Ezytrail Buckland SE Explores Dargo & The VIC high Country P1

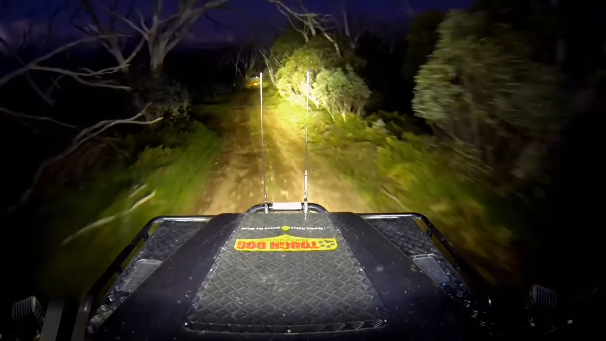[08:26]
Driving after dark on a narrow track like this requires some serious lighting, and both Jamie and I are well-equipped for the job.